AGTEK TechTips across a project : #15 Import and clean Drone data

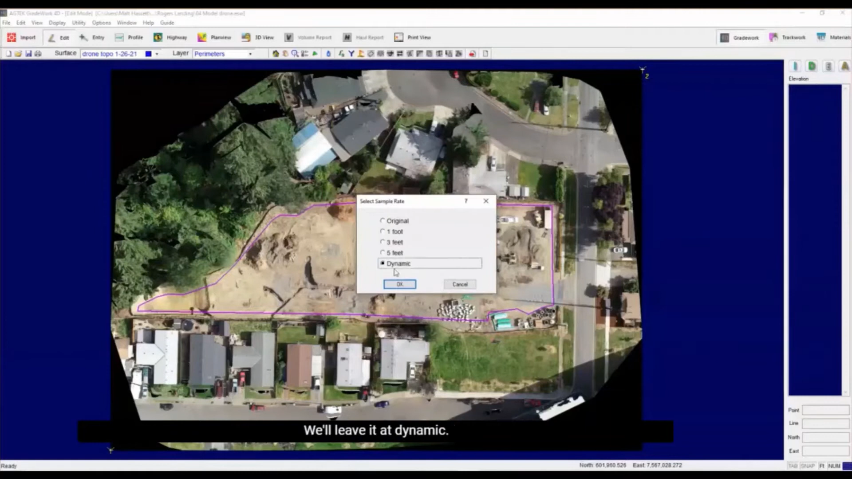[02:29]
We'll leave it at dynamic. So we're basically down sampling that original point cloud in the areas where it's flat.
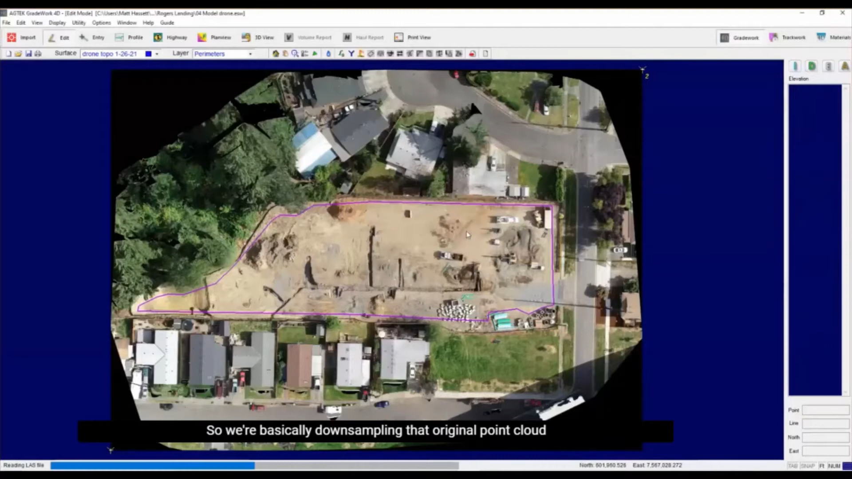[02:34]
We're creating a grid.
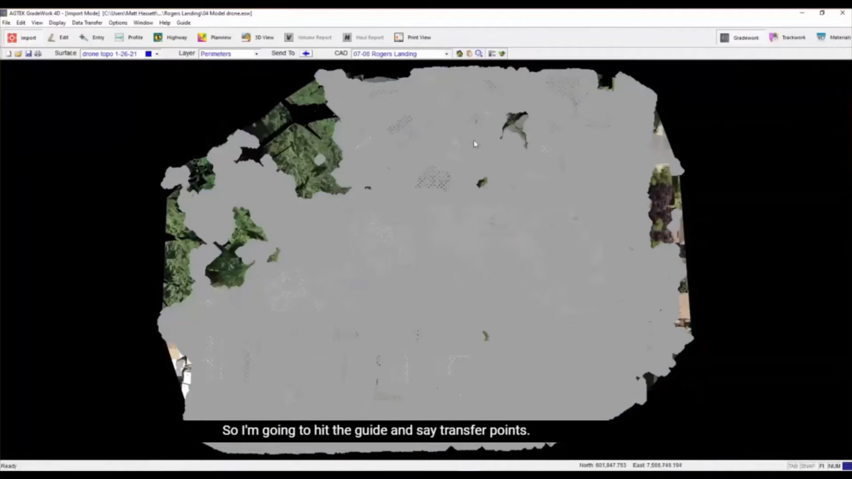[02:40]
So I'm going to hit the guide and say transfer points. So now I want to make sure I send it over to my correct surface.
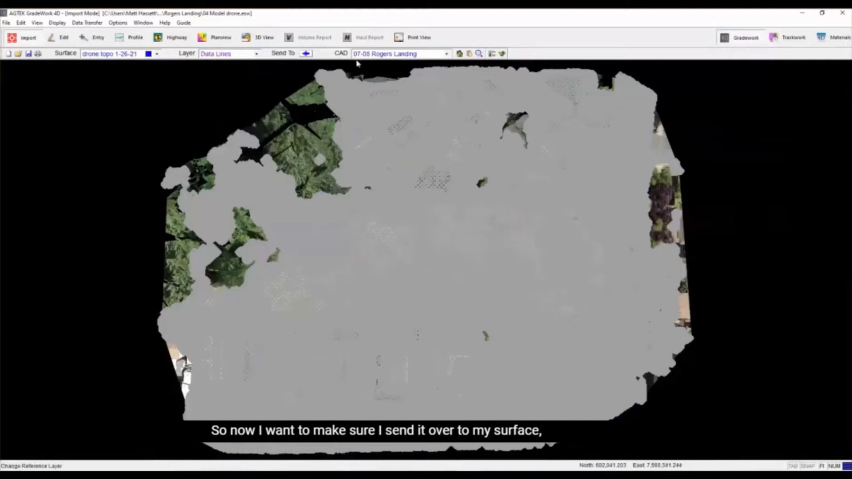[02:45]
Use the blue arrow. Send it over. So there's, you can see one.
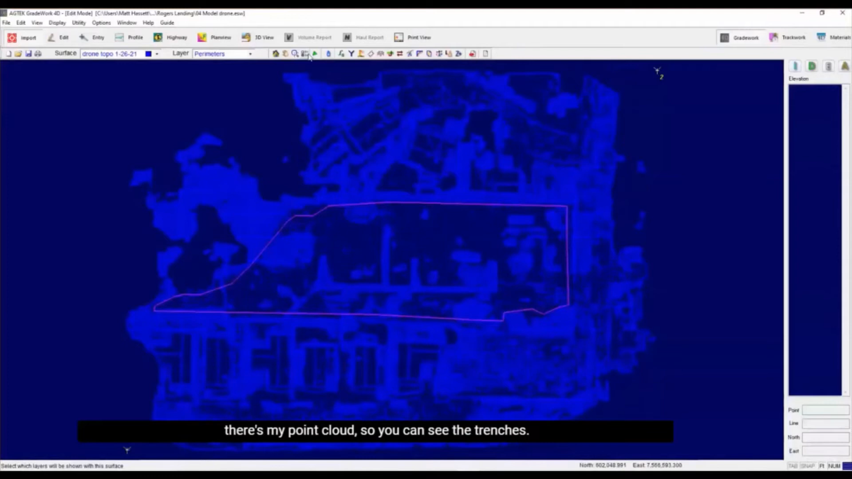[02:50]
There's my point cloud. So you can see the trenches. You can see the equipment. There's a denser point cloud.
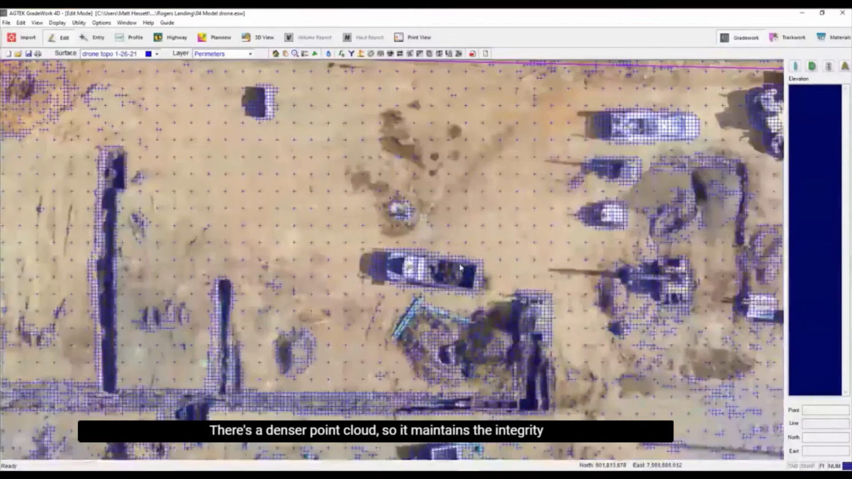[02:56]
So it maintains the integrity of the original point cloud in those sloped areas and those trenches.
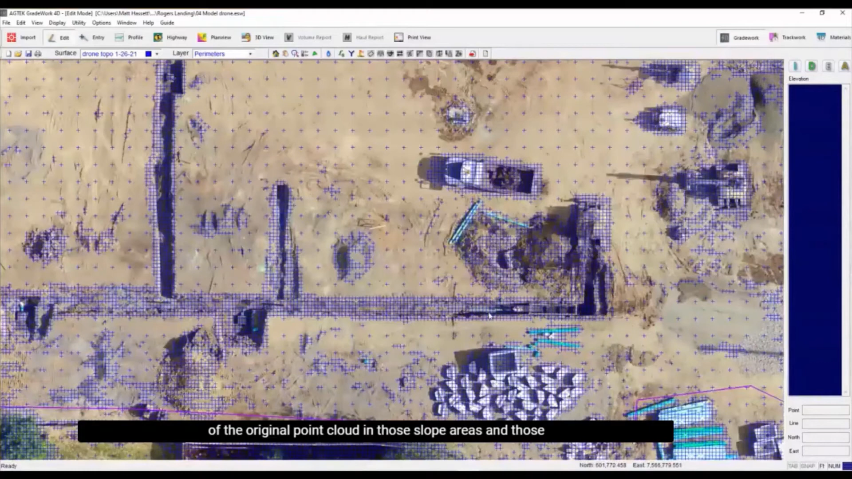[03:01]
But in the flatter areas, it creates a grid as long as it's within a tenth of a foot.
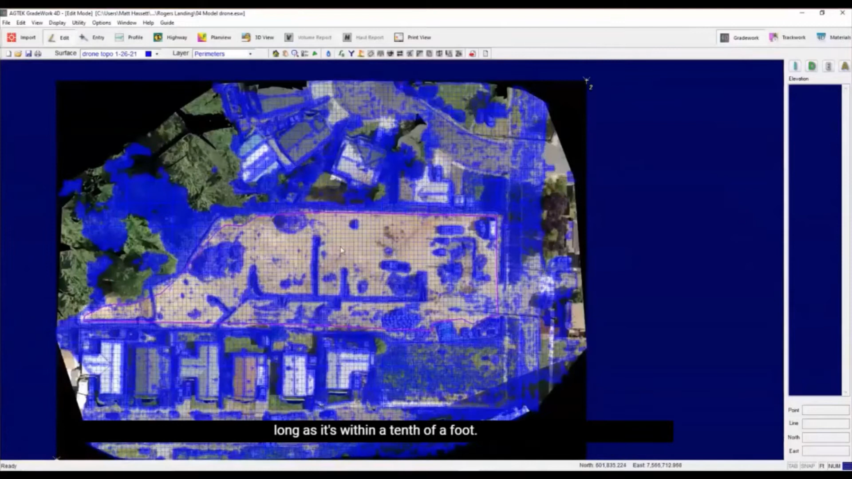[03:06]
So it's a nice little feature. Let's hit the guide. Trim points outside.
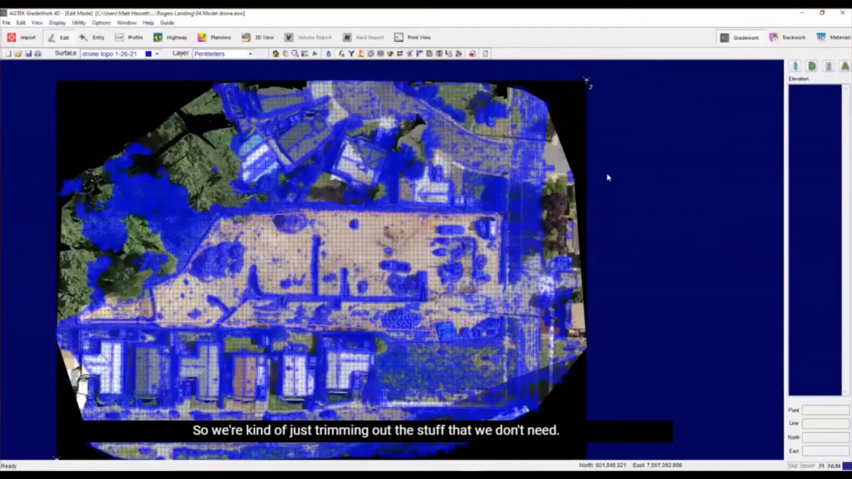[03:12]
So we're kind of just trimming out the stuff that we don't need. We don't need all those points outside, because they don't pertain to our project.
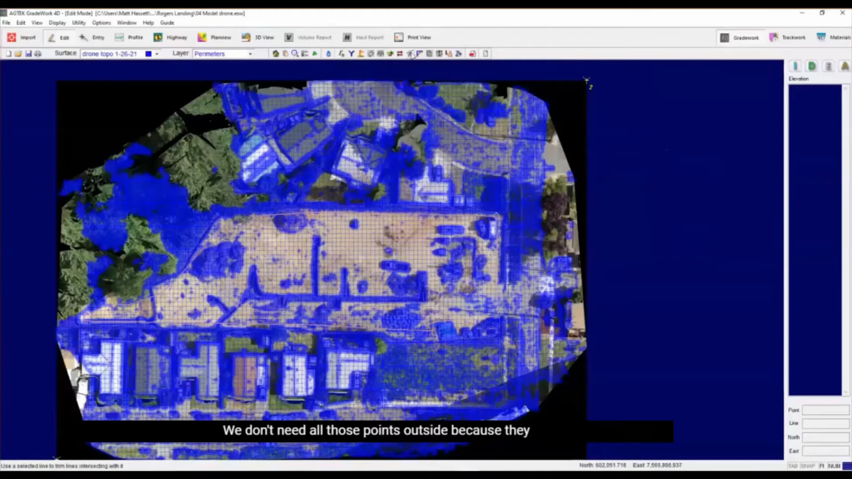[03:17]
Hit the guide again and remove obstructions.
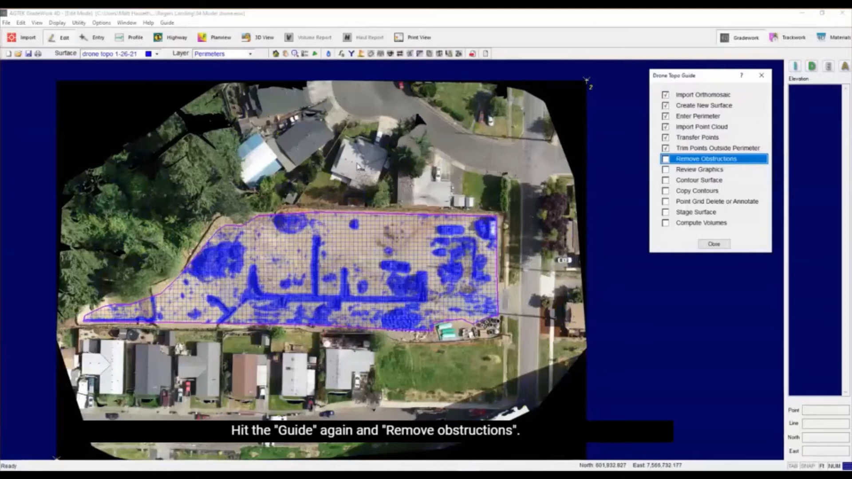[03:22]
So now one, there's a couple ways I can do this. So I can clean, I need to clean up the data.
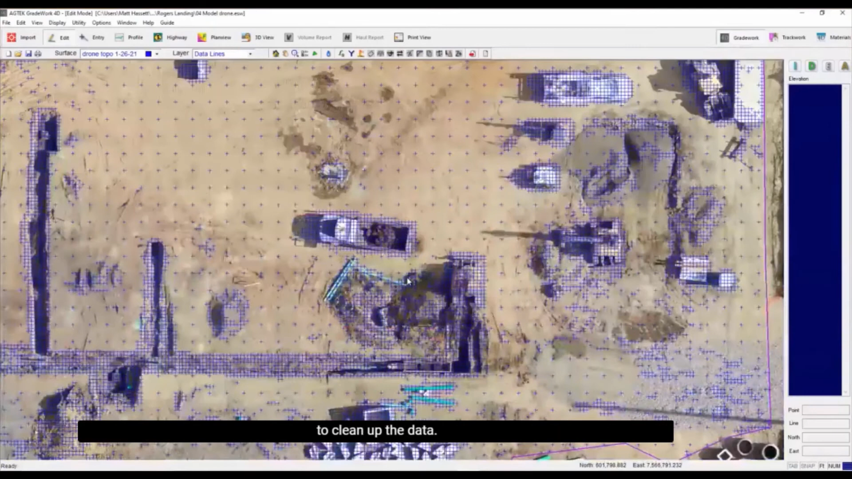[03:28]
So let me look at it in 3D first, just so you can see what we're dealing with here and see the accuracy of the drone data.
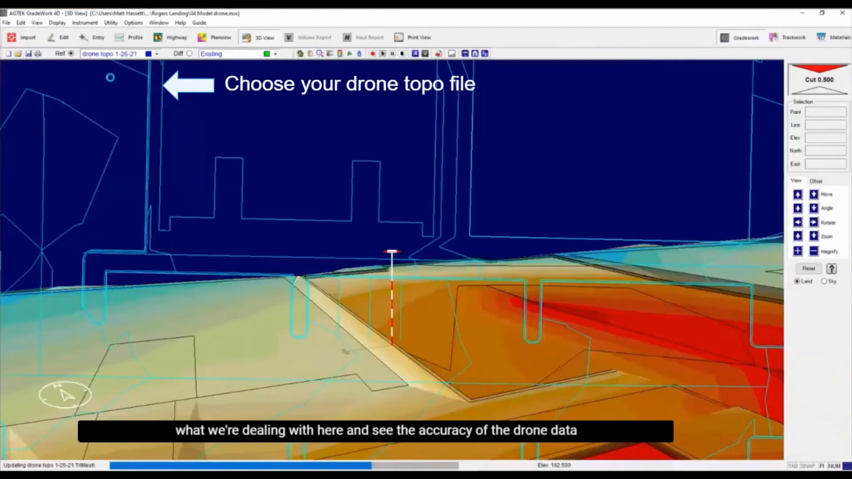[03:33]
So there you can see, you know, we've got the trenches, we've got stockpiles,
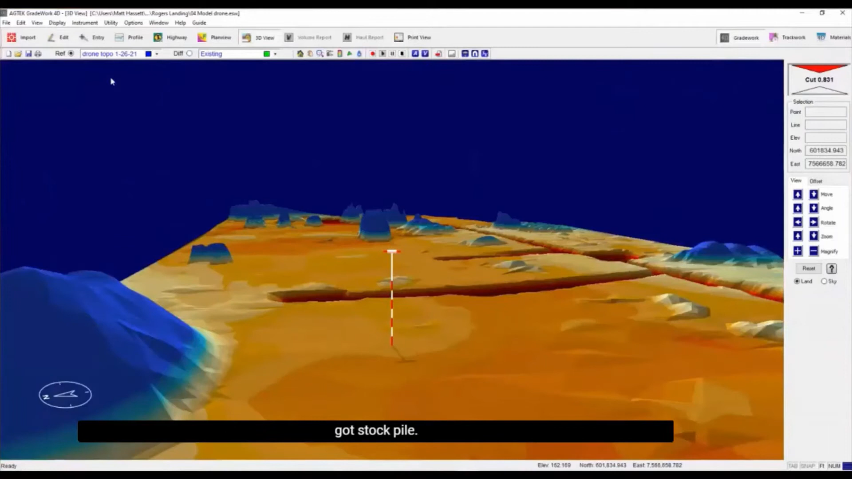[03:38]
but you can also see that equipment that needs to be cleaned up. So let me kind of run through real quick.
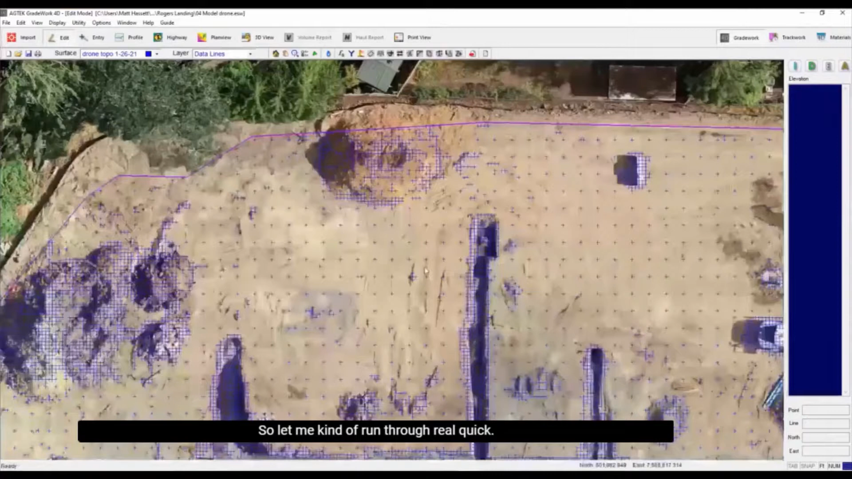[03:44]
So I got this dump truck. I can simply do a window select around it, hit delete on my keyboard and boom.
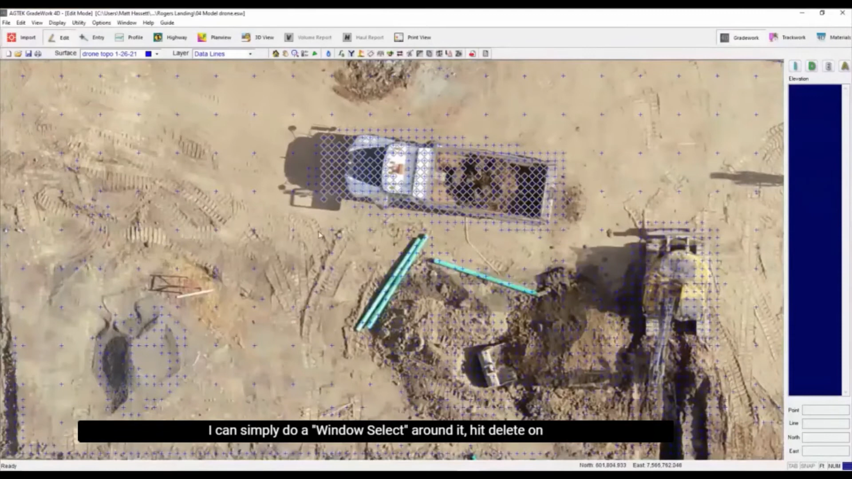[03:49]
Or I can put in an annotation line,
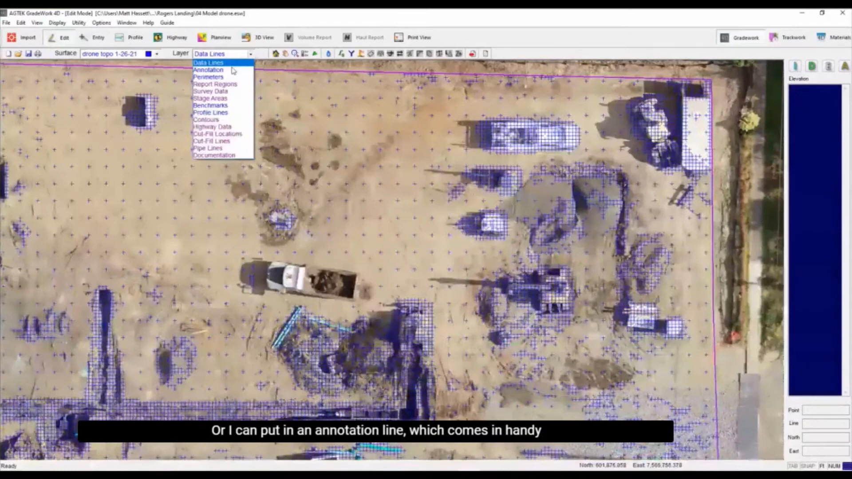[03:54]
which comes in handy again if I'm going to have multiple surfaces or multiple drone topos and I've got fixed structures.
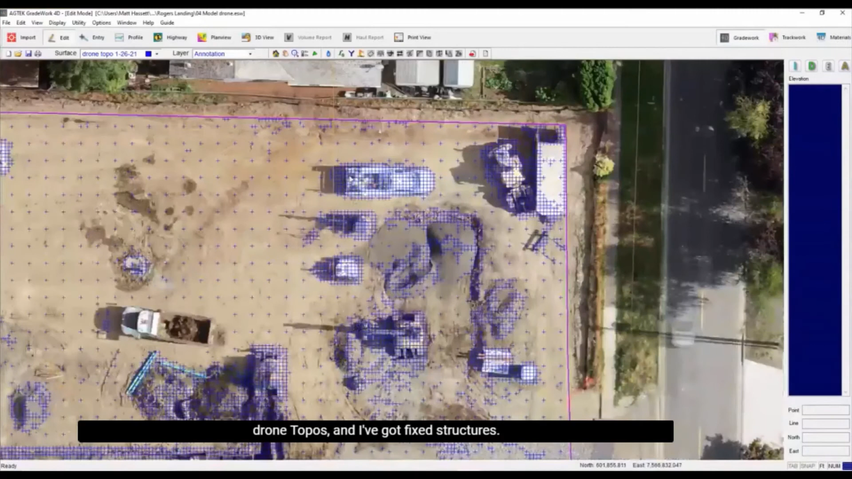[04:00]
So let me bring up my line label. I want to go to entry mode. Before I bring up my line label, then I'm just going to hit the L. There's another hot key.
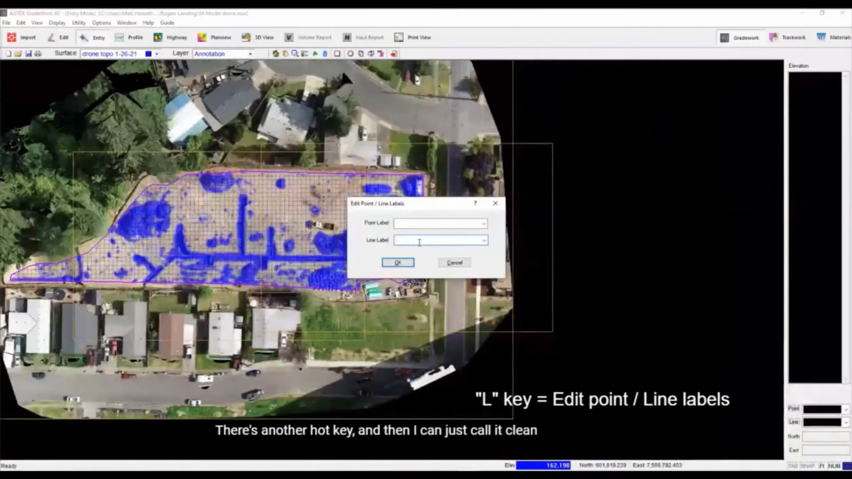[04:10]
And then I can just call it clean up. And spell it right. Hit OK.
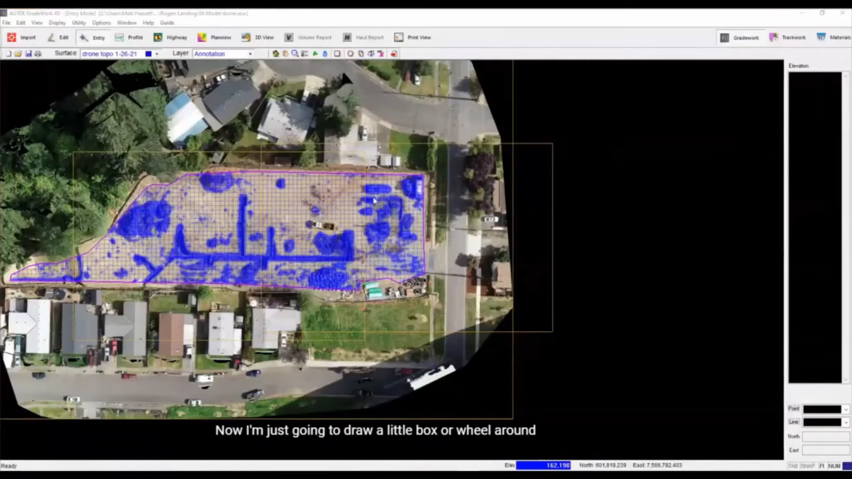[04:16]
Now I'm just going to draw a little box around or, you know, wheel around here. So kind of go around pretty quick. And then I just need to make sure it snaps shut. So I just make sure I turn on snap. Like you mentioned, Juan, I've got my little snap circle. Boom.
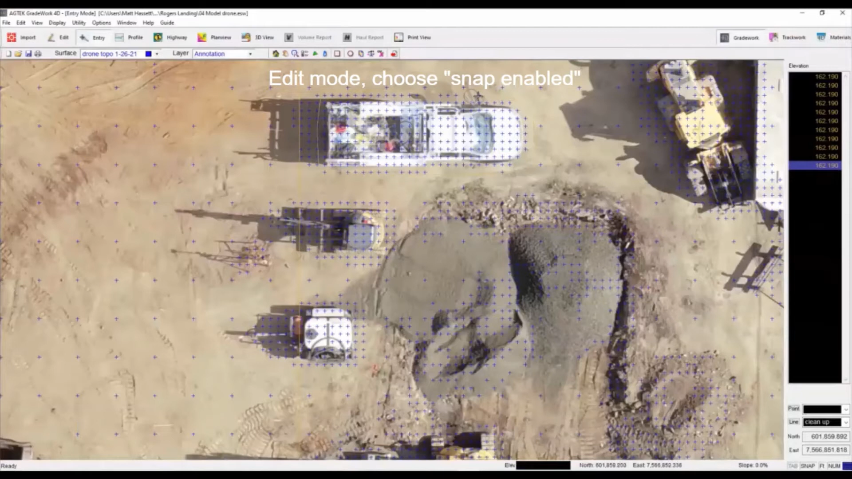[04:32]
So then I can just clean that up real quick. So if I just select it and I've actually got some annotation lines. One that I've put in my other layer that I'm going to utilize.
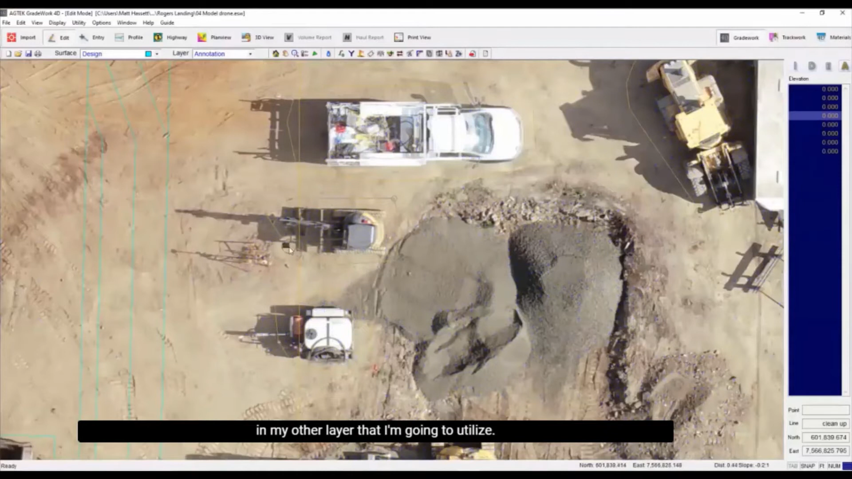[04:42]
So I'm going to do a label selection and I can right click and say copy. And then I'm going to go to my drone topo and I can paste those in there.
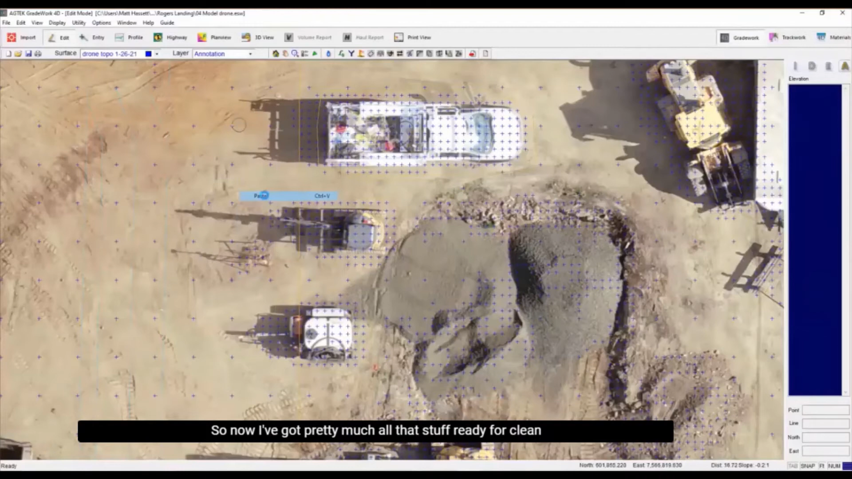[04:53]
So now I've got, you know, pretty much all that stuff ready for cleanup because you guys don't want to sit here and watch me clean up this job.
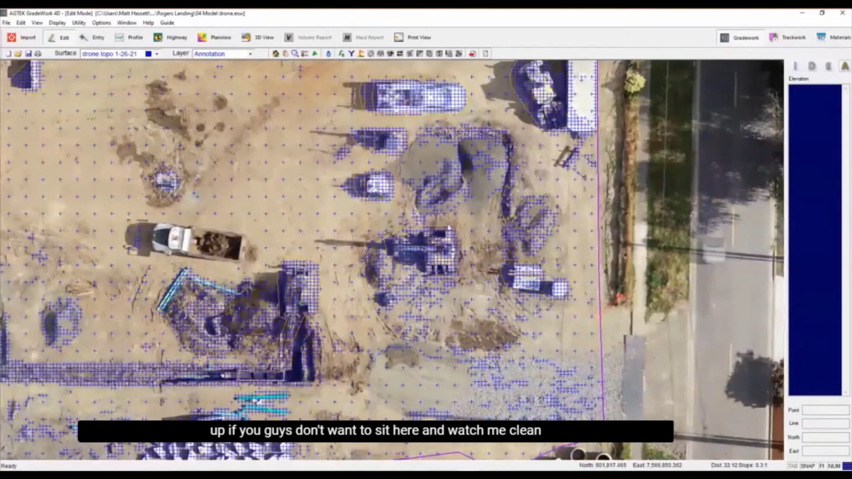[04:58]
Right. So I click one of them, do a label selection. Remember the trim tool that we use. Let's click on it.